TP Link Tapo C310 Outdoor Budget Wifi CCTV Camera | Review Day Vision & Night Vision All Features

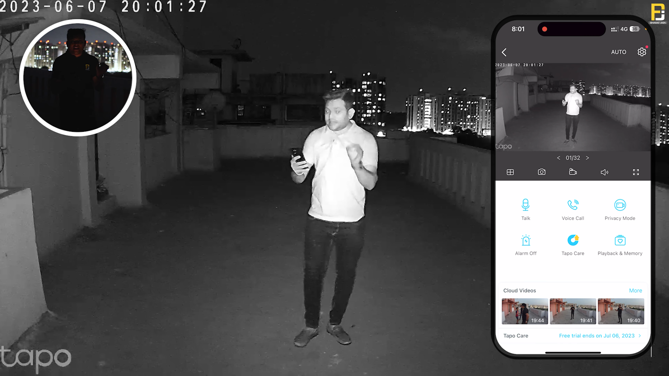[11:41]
का जबरदस night vision camera बतलब काफी अच्छा result यहाँ पर मैं जैसे कि अभी देख पा रहा हूं काफी clarity है इस night vision के अंदर अगर मैं camera के पास में भी जाता हूं तो यहाँ पर आपको मेरे चेहरे पर whitish कुछ भी नजर नहीं आ रहा होगा मैं बहुत ही करीब खड़ा हूं camera के लेकिन इसके बावजोद भी आप जो मेरा चेहरा है वो अच्छे से read कर पा रहे होंगे so इस